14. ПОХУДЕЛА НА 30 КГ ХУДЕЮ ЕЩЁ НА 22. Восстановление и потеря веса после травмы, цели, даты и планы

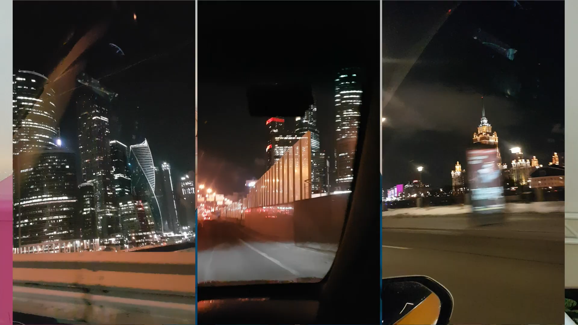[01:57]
В Москве очень красивая иллюминация, я ехала в такси по Москве и просто смотрю на это.